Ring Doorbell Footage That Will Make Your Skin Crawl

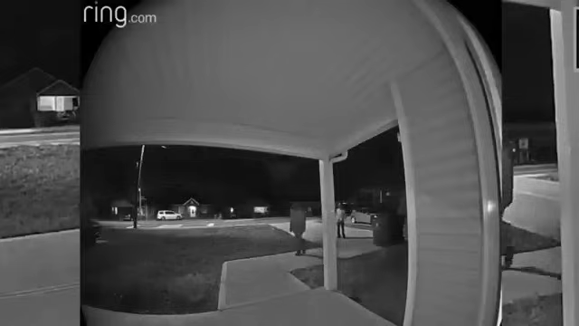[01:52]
A woman, driven by unknown motives, approaches the house and begins knocking on the door persistently, seeking the attention of the homeowner inside.
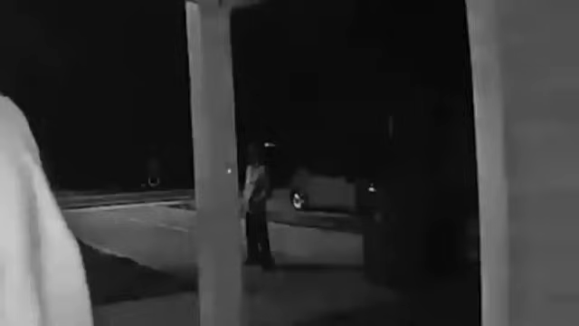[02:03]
However, their prudent decision not to open the door proves crucial. What makes this encounter truly unnerving is the presence of a man lurking ominously behind the woman,
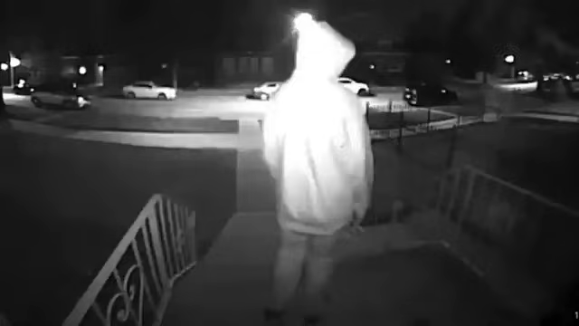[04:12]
As the clock strikes darkness, a man approaches a residence and requests to use a phone. The timing and circumstances surrounding this incident give rise to a sense of unease, leaving us to wonder what his true motives may be. Who is it? Can I use your phone?
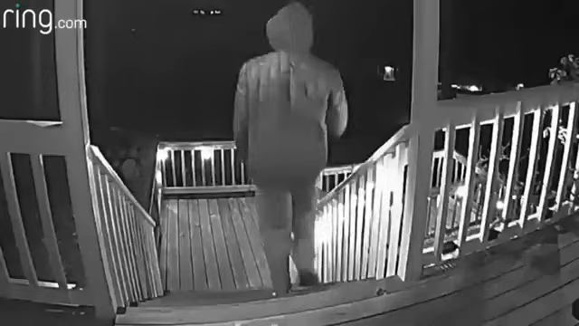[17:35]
In this short clip, a man can be seen walking outside his house porch, only to be surprised by what's ahead of him.
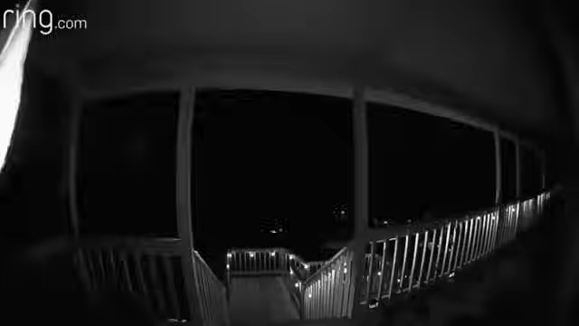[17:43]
Imagine a peaceful neighborhood where homes should be sanctuaries. But darkness has a way of revealing its unsettling secrets.
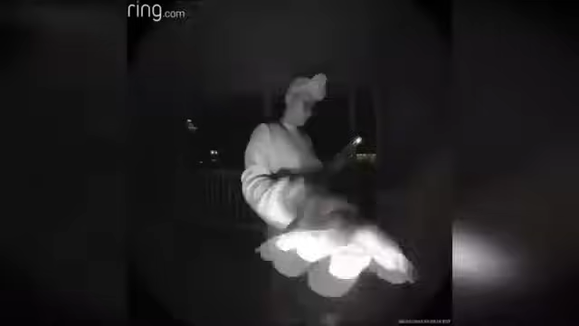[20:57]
As the clock strikes 3:30 a.m.,
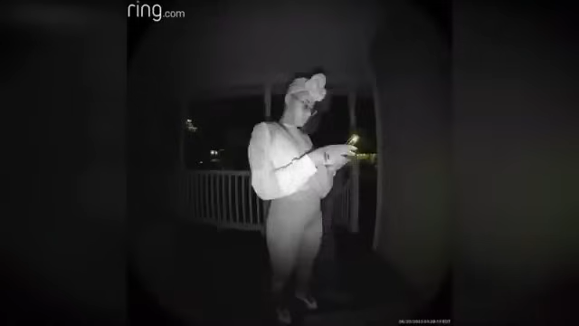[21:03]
a mysterious woman and her enigmatic accomplice approach an unsuspecting homeowner's residence.
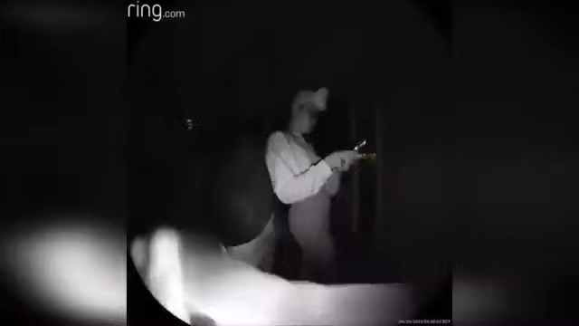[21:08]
Their peculiar request leaves us with more questions than answers,
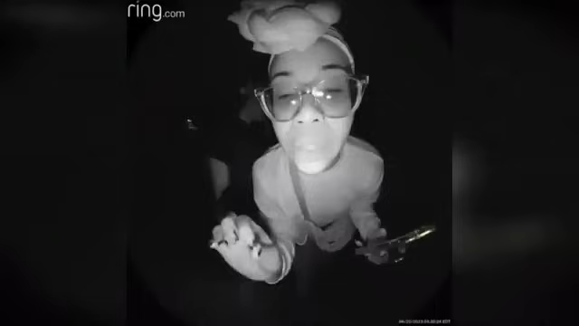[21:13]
as they claim that the woman's laptop is inside the very property they stand before. What unfolds next is a captivating sequence of events that will challenge the claims they've made.
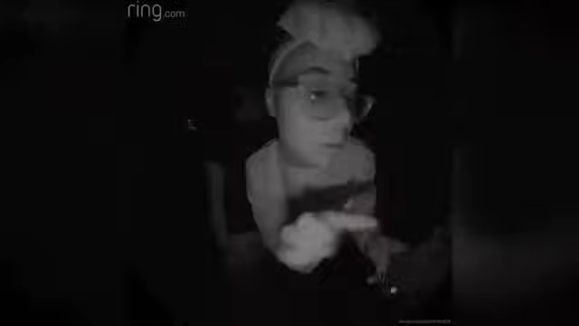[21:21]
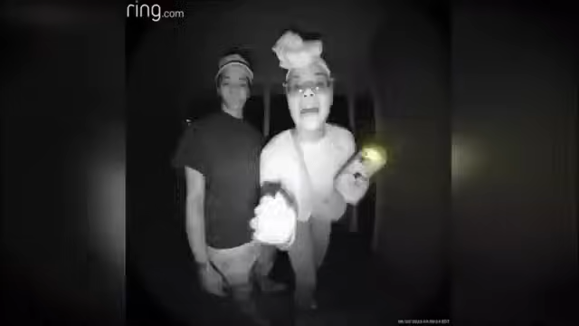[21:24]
Yes, my laptop is here. Can I please retrieve that? Your laptop is here? Yeah. I don't even know you. Yeah, I know. Well, I just did a find my phone thing, and it's apparently here at this residence.
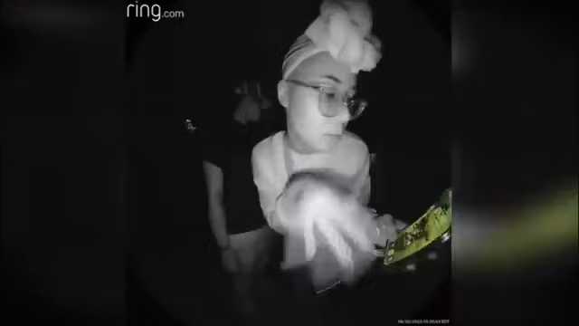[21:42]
I have no idea how it would be here. I'm sorry. I'm sorry? I don't know how it would be here.
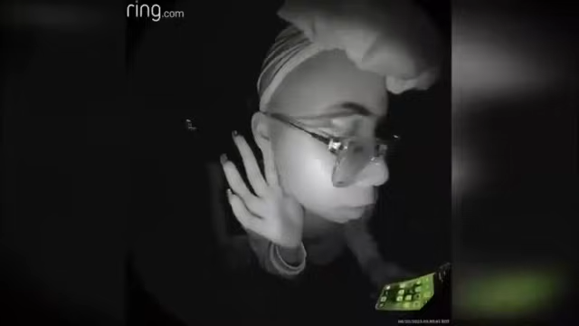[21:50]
I don't even know you. Okay. No, I know that. That's what people do who steal. But if you want me to... I don't know. I have no idea. I don't have a laptop. I'm going to go ahead and call the police right now.
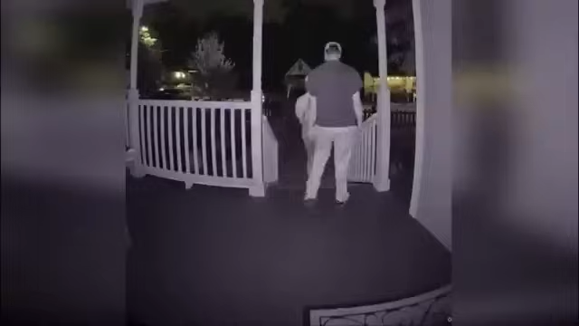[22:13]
In the quiet hours of the early morning,
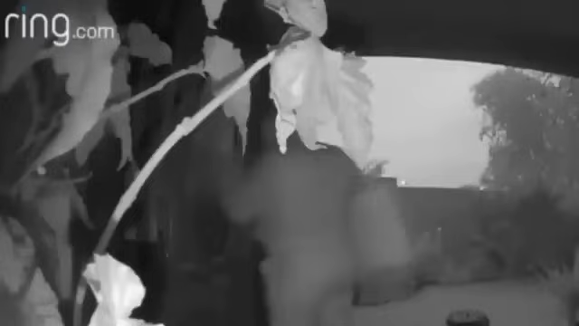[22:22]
an unsettling encounter unfolds as a mysterious woman sets her sights on a seemingly vulnerable home. With a calculated gaze, she peers through the glass door, contemplating her next move.
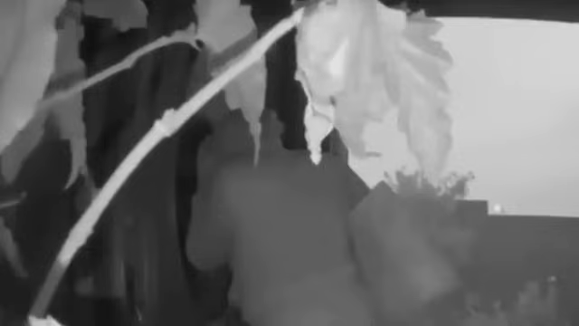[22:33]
Believing the homeowners may be soundly asleep, she embarks on a daring attempt to gain entry. However, fate has other plans, and her efforts prove to be in vain.